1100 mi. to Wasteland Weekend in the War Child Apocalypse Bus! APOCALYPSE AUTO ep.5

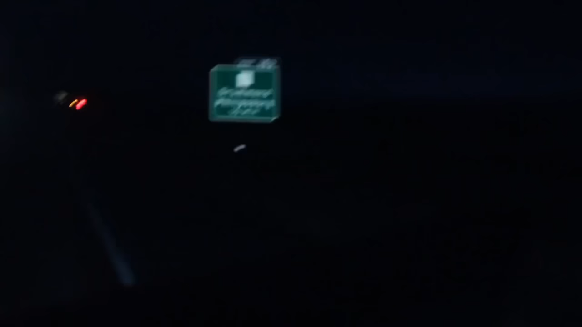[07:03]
This is the point where 9 hours earlier we had to turn around because the motorhome was breaking down. And so finally we're in uncharted territory.